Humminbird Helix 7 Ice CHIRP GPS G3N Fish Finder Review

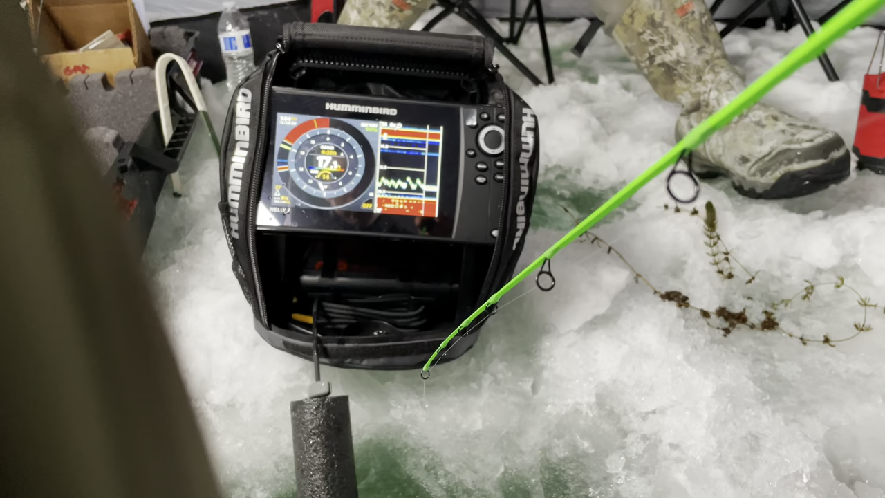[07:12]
he's coming up come on oh he's coming up I dropped lower right on him oh he's on it he's right on it
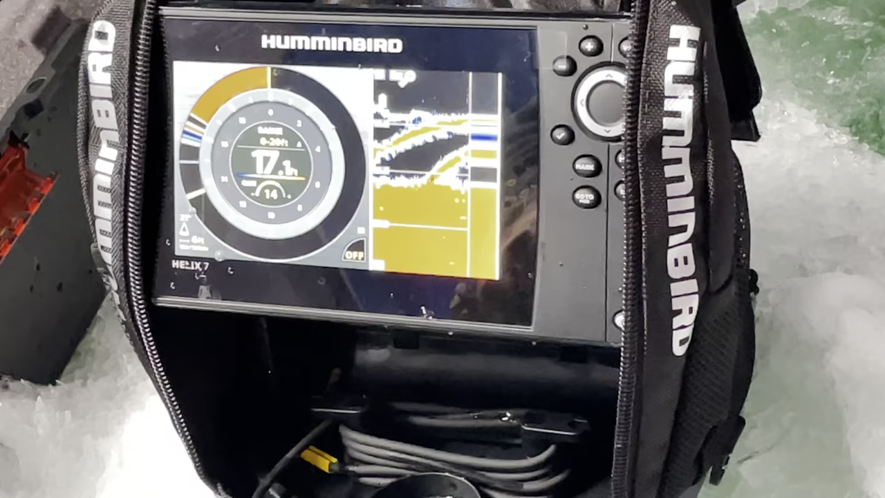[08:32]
he's coming out here we go he's right on me got him